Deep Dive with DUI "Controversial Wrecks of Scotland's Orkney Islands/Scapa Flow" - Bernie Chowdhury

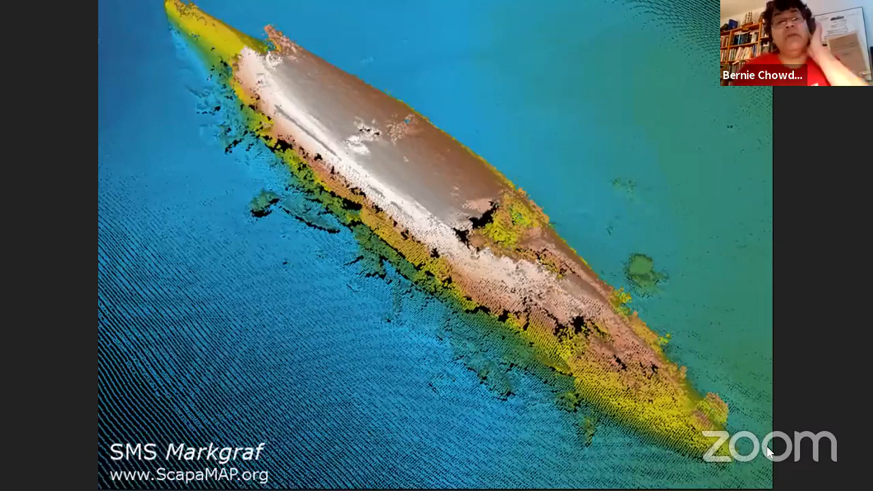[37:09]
The Kronprinz Wilhelm, this is in meters. Of course, this is about 100 feet or so.